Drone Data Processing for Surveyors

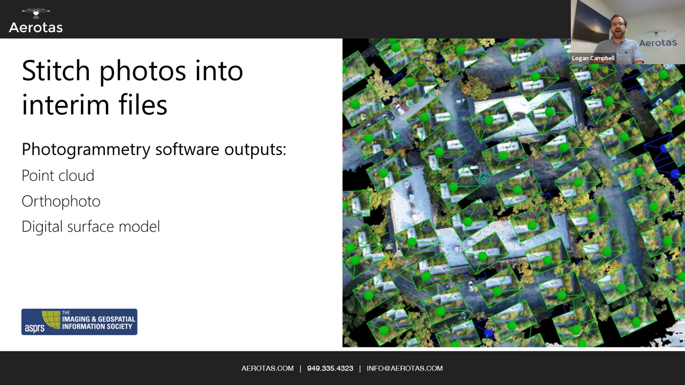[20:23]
and this stuff can't really be practically imported into CAD at this point. So you start with a huge number of photos, and you end with very large files, these point clouds, orthophotos, digital surface models. And like I said, these photos are too huge. This orthophoto, I mean, heck, there are orthophotos that are 10, 20, 30, 40 gigabytes in size. Anyone that's tried to import that into Civil 3D knows that it's an absolute disaster. If you've tried to import a 20 gigabyte point cloud into Civil 3D, it's an absolute disaster. And honestly, it's so much data that you don't need. What you need are topo points, a clean tin surface, curb lines, poly lines,
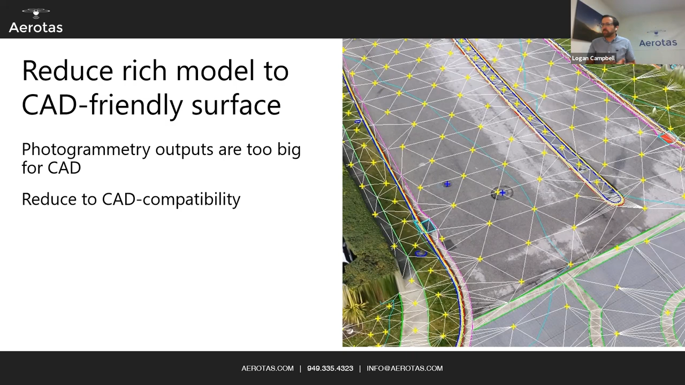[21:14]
Line work drafting is actually taking that really rich data, that rich point cloud, that rich 3D model, that full resolution orthophoto, and extracting just the little valuable bits of it. And as you can see on here, there are just points, polylines, sometimes a tin surface associated with it. And then finish it in CAD. That's when you kind of bring everything back together. You bring it back with all of the data that existed beforehand, your field data, your drone data, your historical records. You create a tin surface, you create your contours around that, you add in all of your imagery, you put it into printing sheets so that you can deliver it to a client and give someone a final survey.
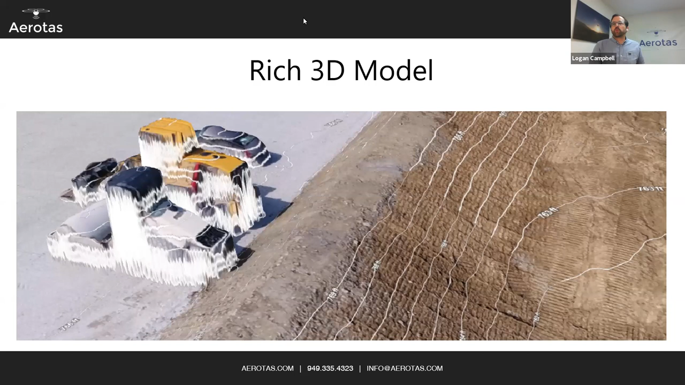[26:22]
It's not a great output, not least of which is the fact that these files are so big that they don't work in the vast majority of software that people need to use. So photogrammetry, though, is about creating this rich 3D model. Now let's get into what how we do it with photogrammetry.
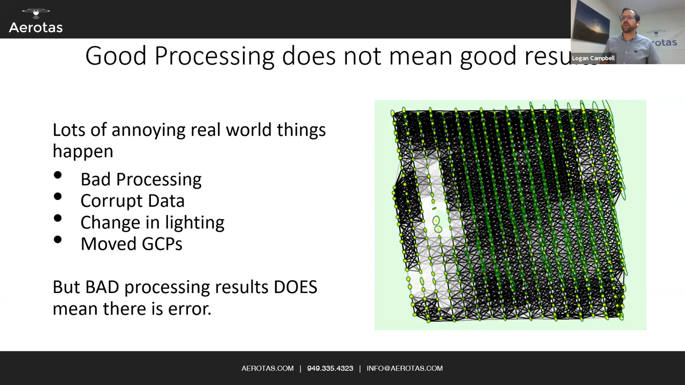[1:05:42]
used the points on top of that hill on the left-hand side of the project, it could be off by as much as a foot, even though the whole rest of the project is tight to within a tenth of a foot. So look at things like the 2D matches graph in addition to all of the top line statistics too. Here's another quality report.
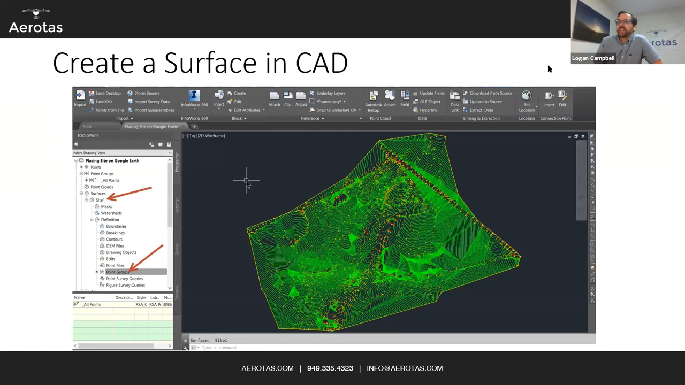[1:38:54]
Creating a surface in CAD, getting your major and minor contours, adding your annotations with that, your actual tin surface and your mesh surface is pretty important there. Applying your custom layer templates as far as what it's called, what the different colors are for it.